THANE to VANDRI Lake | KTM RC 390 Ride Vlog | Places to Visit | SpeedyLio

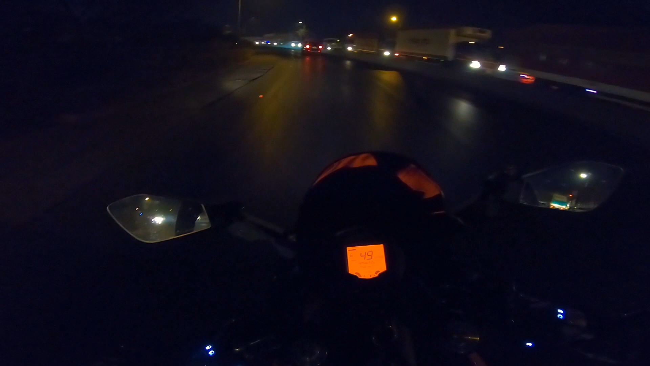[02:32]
So guys, on my left you can see the hotel fountain and अभी हम लोग इधर से ले लेंगे right. हमारे partner कहाँ पे है हाँ है. So guys, we have covered 25 kilometers and
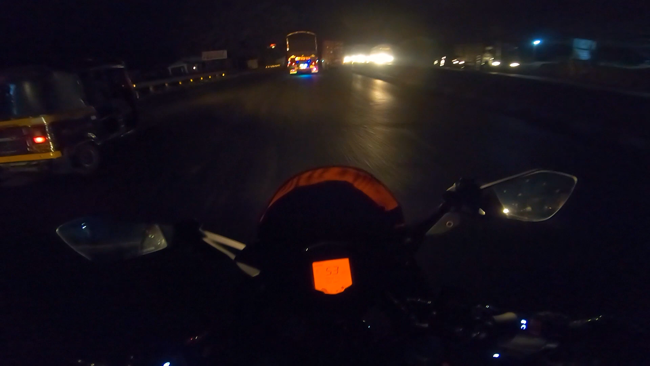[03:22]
रहा है नहीं तो 65-70 पे आराम से गाड़ी चलता है इधर सो लेट्स सी कितना बजे तक पहुँचते हैं सो गाइस हमारा लोकेशन पे पहुँचने के लिए और ऑलमोस्ट 8-10 किलोमीटर बाकी है एंड गाइस मैं अभी आप लोगों को एक मस्त चीज़ दिखाता हूँ वो देखो मून एंड राइट साइड में सन आ रहा है